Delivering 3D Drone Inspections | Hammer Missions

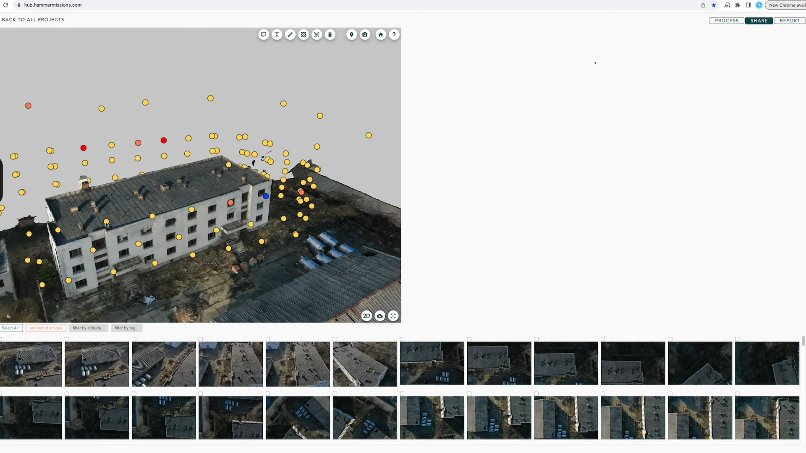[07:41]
or you could even do something like using a camera that allows you to zoom or to have a camera that has a really high focal length and a right megapixel resolution that actually allows you to sort of capture details from further away.
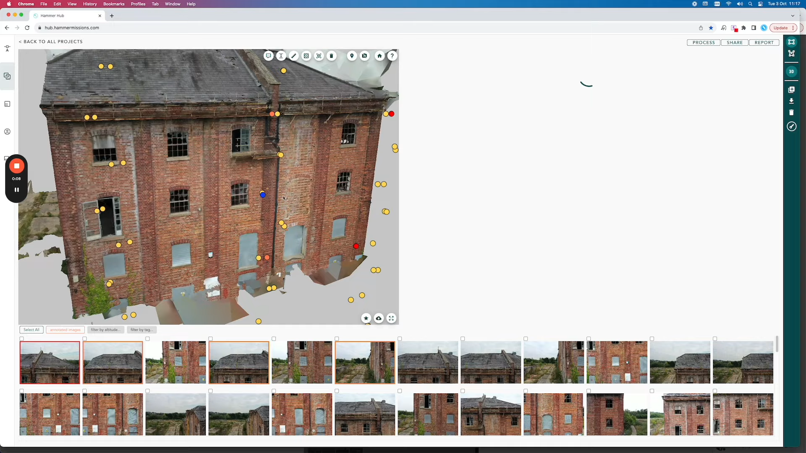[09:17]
And these inspection images don't need to get processed. They can be living very happily alongside the 3D modeling images.
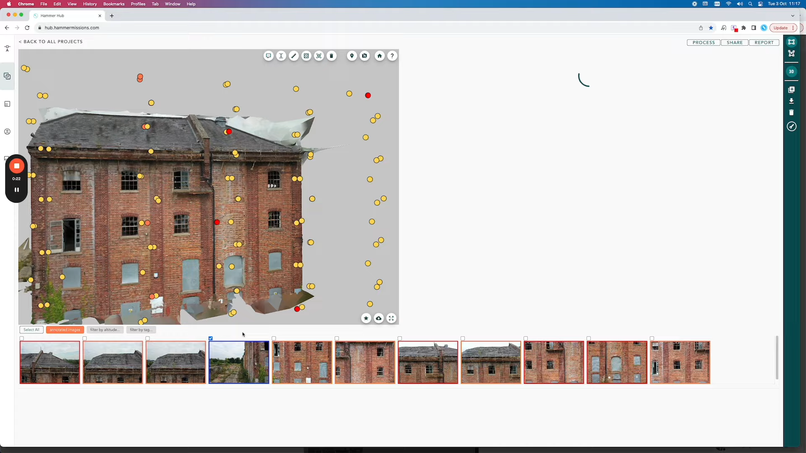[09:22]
But these inspection images, they're the ones that actually provide the detail to the end customer or stakeholder.